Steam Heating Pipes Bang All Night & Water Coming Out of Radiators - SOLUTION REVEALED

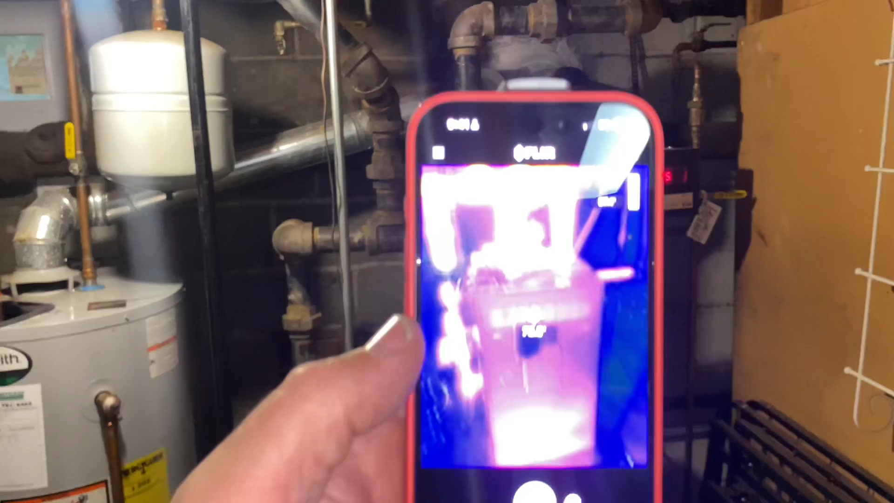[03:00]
diagnosis we're using the FLIR-1 thermal imaging camera.
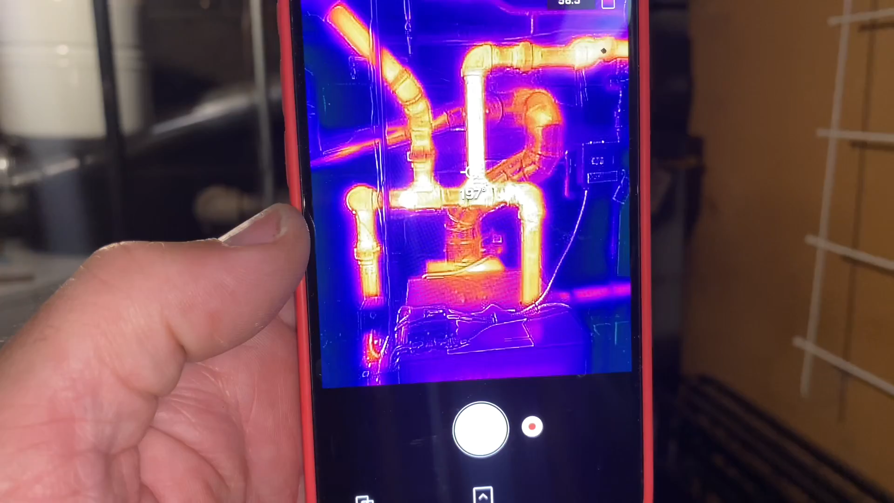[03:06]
See, we got some nice steam right there.
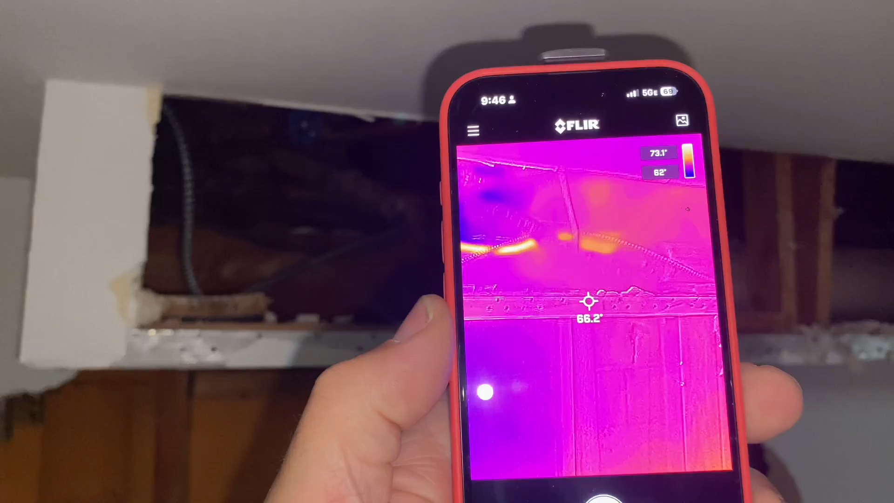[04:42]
What you see there is a reflection off the BX. Right there. We have nothing there. This is cold.
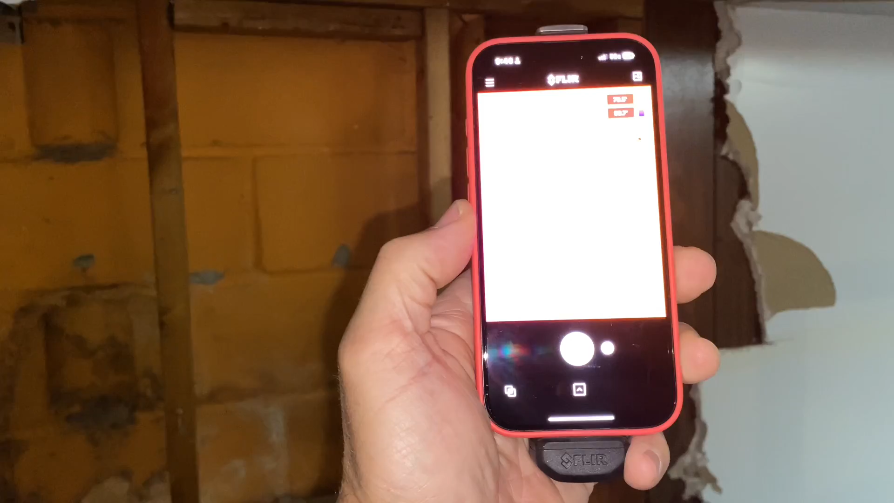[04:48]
This pipe is hot. Here comes our banging sounds.
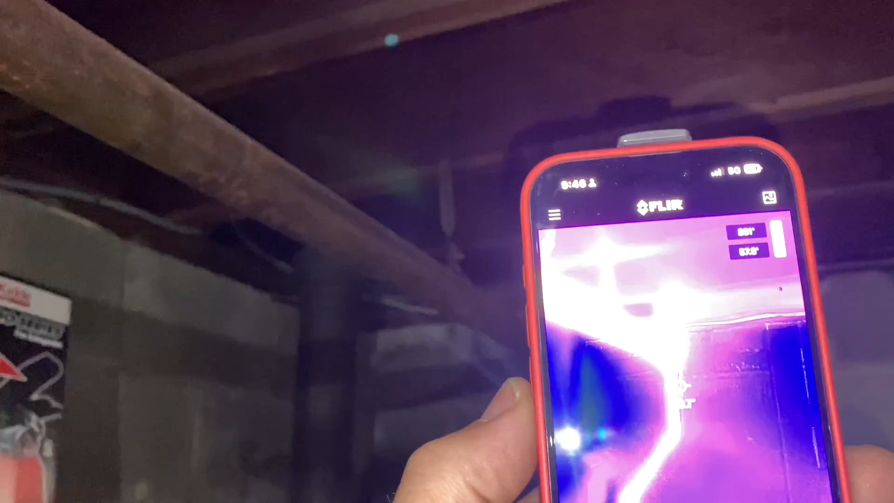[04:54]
It would help if everything was insulated, but it's not.
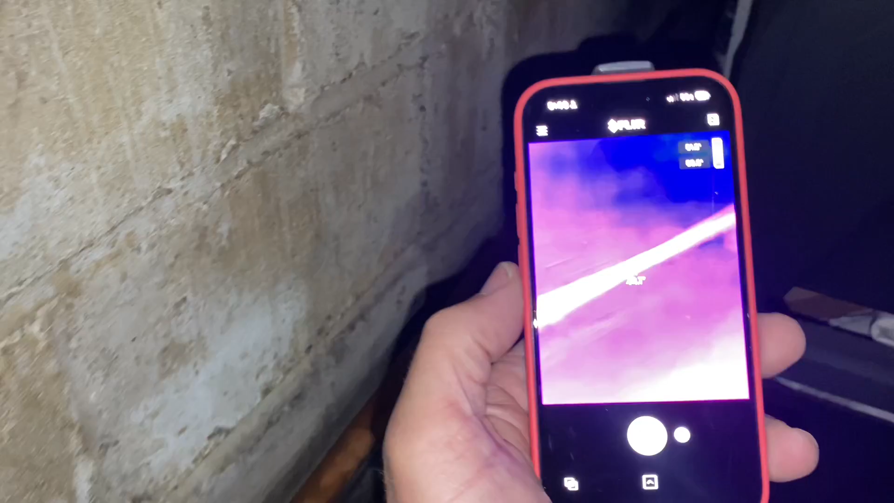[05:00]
So this return is kind of like nothing. And that banging sound is water where it shouldn't be.
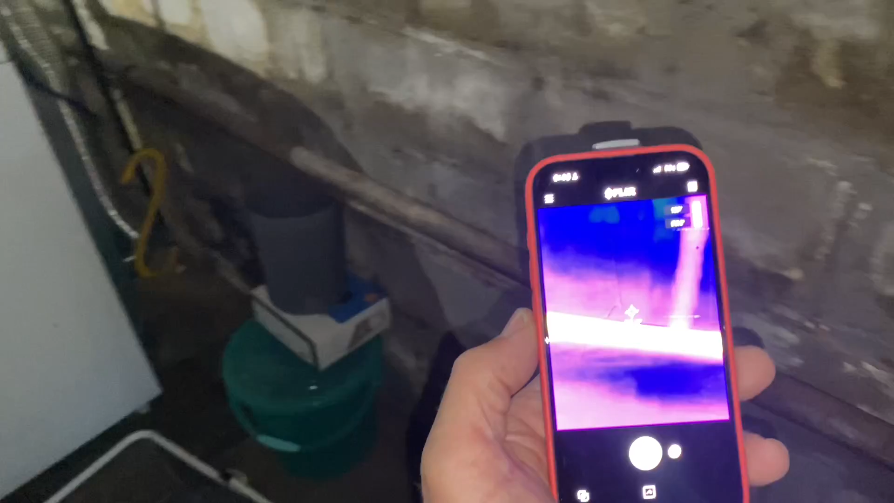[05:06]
This whole return is fine. This is making its way back to the boiler, but...
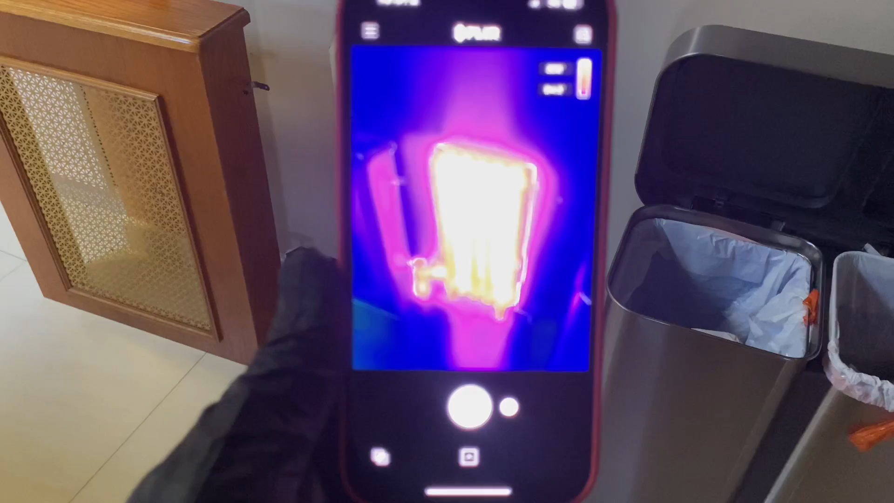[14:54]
It's nice and hot now. Things have been changing the house, so at one point they all got hot at the same point together.